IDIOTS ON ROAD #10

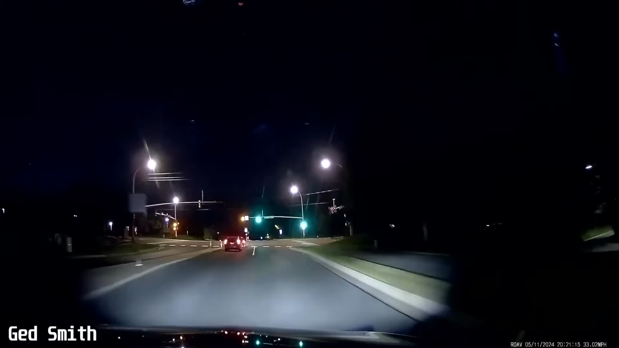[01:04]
A lot of things do come in. I thought you had the green. I did have the green. What the fuck? You better call the police. Yeah.